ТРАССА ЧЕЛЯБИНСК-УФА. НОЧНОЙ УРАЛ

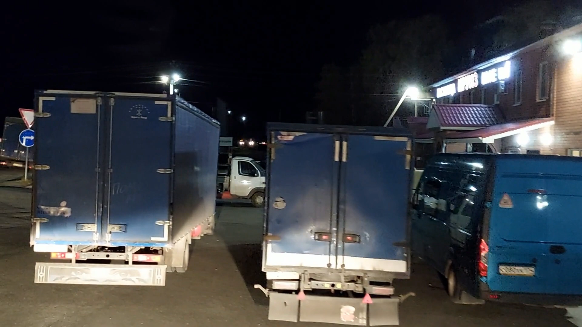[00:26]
а также и девчонки на раздатке тоже ждут
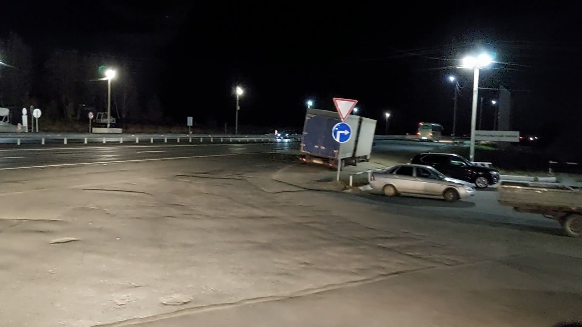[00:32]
ну все ребятки мы поехали покушал я сытно и недорого ребятки так что вы сами видели ассортимент цены
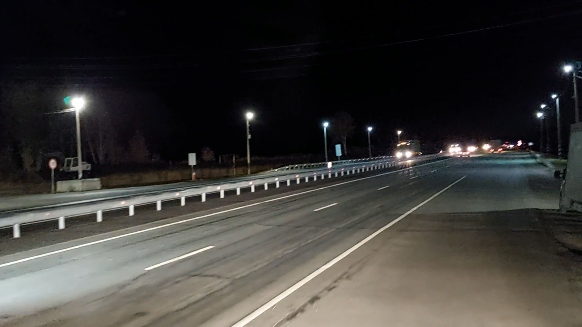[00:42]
и это в наше время не часто встречается когда хорошие цены соответствуют хорошему качеству все въезжаем их чебаркульский район вот кстати как раз эти два кафе и находятся на границе
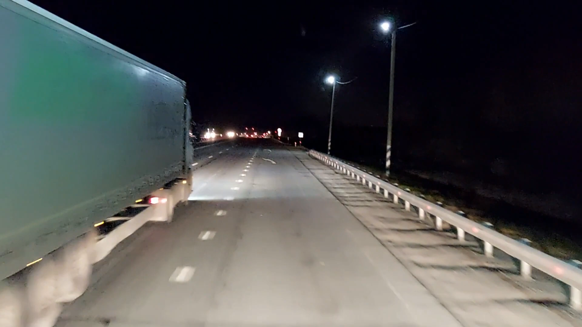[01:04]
чебаркульского района так теперь нам войти в колею и вместе со всеми ребятами приготовиться штурмовать урал едем ребятки едем
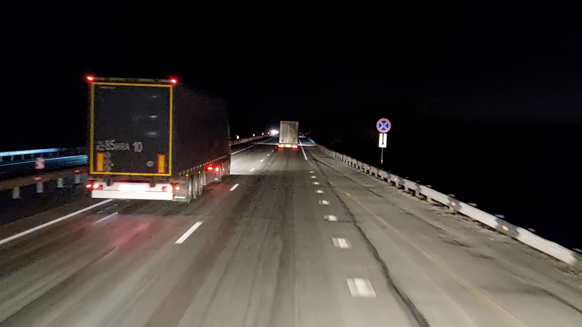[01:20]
до уфы нам 359 километров пишет дорожный указатель это конечно уже на сегодня многовато так как время уже без пятнадцати шесть по москве это у нас получается без пятнадцати восемь
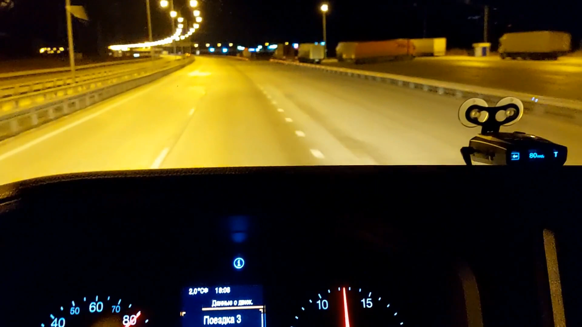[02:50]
и мы по прямой уходили через чебаркуль но сделали бетон очку не так давно где-то не как давно уже год с лишним наверное да и теперь мы по этой бетон очки уходим на объездную и чебаркуль мы вообще не задеваем в принципе так и должно быть в современном мире чтобы
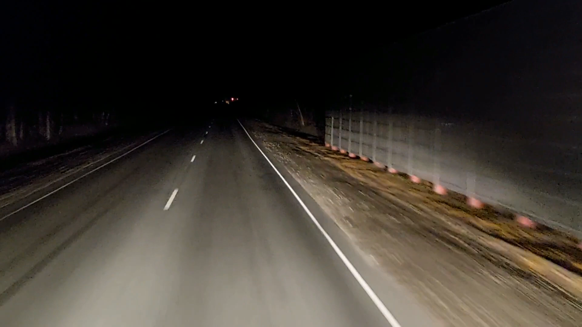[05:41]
до златоуста 45 досадки чуть подальше едем ребятки едем так у нас еще светофор впереди что ли а тот же мост у нас ремонтируется я и забыл так что разгоняться не будем по моему нам горит красный да по-прежнему здесь идет ремонт моста
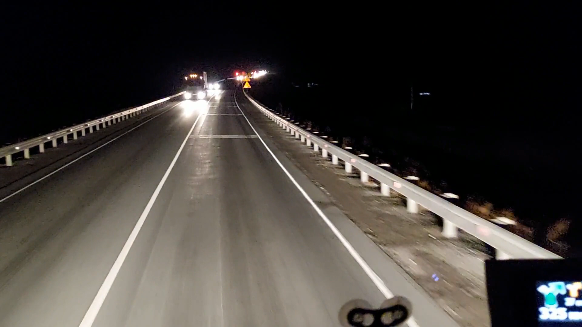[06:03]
почему и существует этот реверс да светофоры все за знаками позакрывали но тут поставили дублирующий с левой стороны чтобы людям было видно
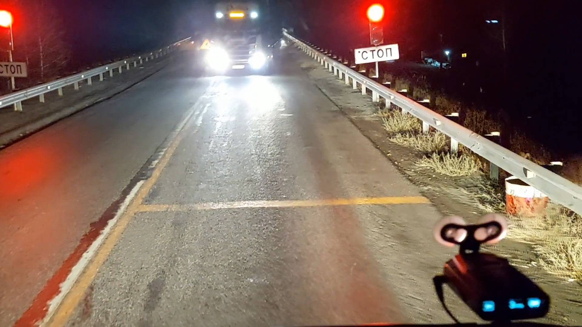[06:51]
ждем ждем должен нам загореться зелененький все поехали вечером сейчас транспорта немного поэтому долго мы тут не стояли
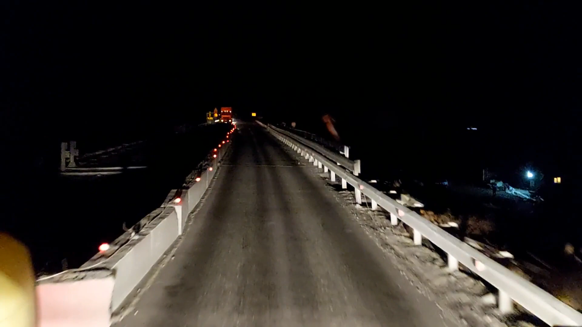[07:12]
что мост уже почти почти можно сказать основа завершена осталось только
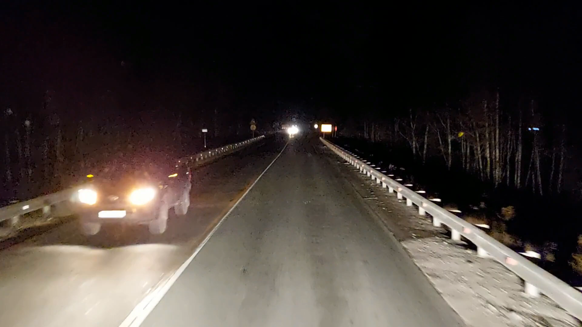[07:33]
поднимаемся мы ребятки в самую тяжелую
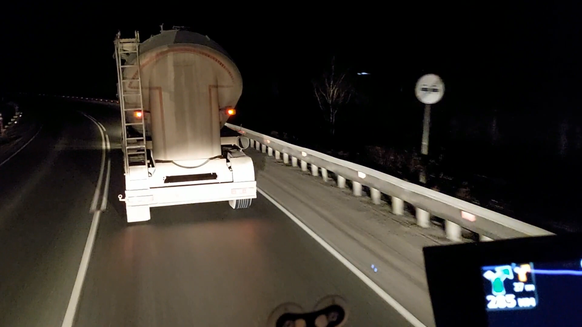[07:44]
высокую гору семь с половиной километров подъем в златоустовскую и впереди у нас цементовозик идет тяжелый сейчас попробуем здесь вот его обойти вроде далеко просматривается иначе на спуск нам тоже придется за ним тащиться
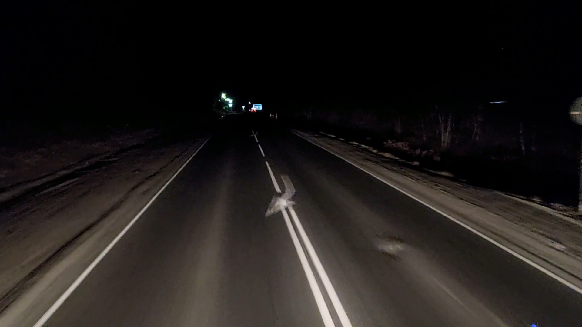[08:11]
тащиться кто-то ребята а ну это
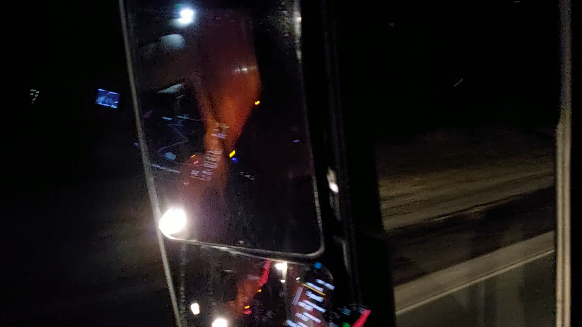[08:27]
газели скоростные идут сейчас по фонарям то особо сразу не отличишь они тут навешивают фонарей на будке и такое ощущение как будто фуру догонять некоторые газели по высоте тут ехал как-то снимал чуть пониже фуры сделать зато узкая такая высокая караул как думаю она на
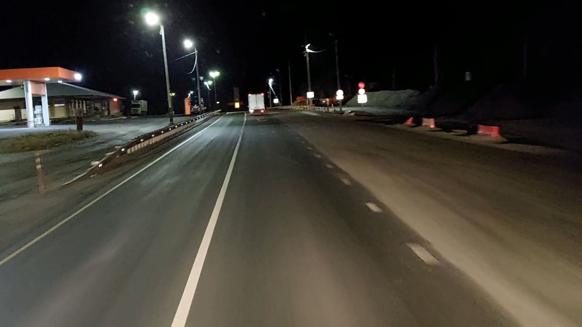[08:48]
дороге держится и ветром не сдувает а здесь вот кстати ветерок-то чувствуется прям поднялись какими-то порывами так ну теперь семь с половиной километров спуск вот он златоуст наш город где-то там внизу справа остается вот к нему пути провод как раз ведет а мы пошли насквозка ребятки
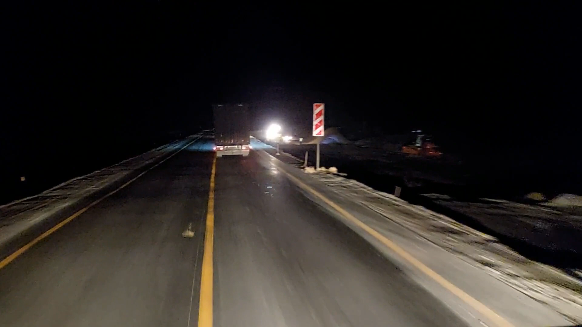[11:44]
и вышли мы уже точнее пустили нас по новой дороге а старую демонтируют и
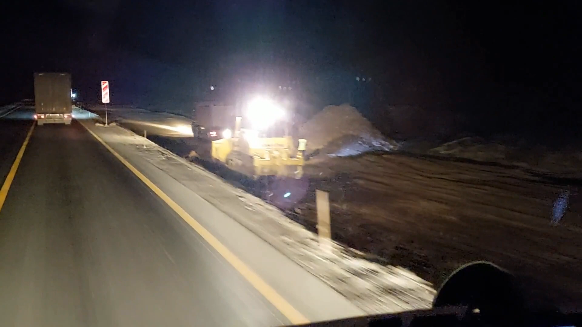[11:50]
скоро будут да уже вон здесь делают подушечку
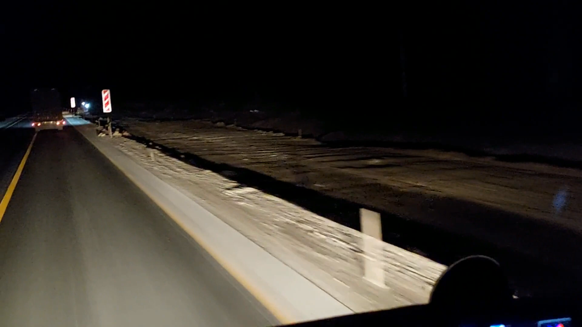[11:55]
скоро здесь в четыре полосы пойдем
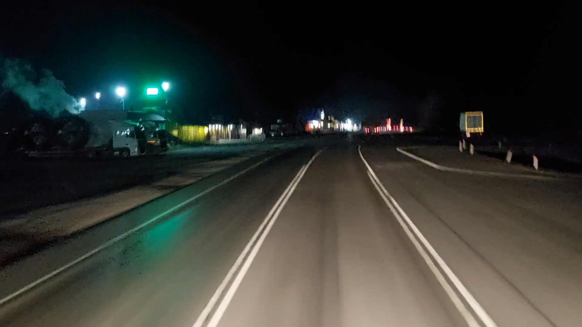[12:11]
ну а тем временем мы подъехали уже каше стоило что-то не освещено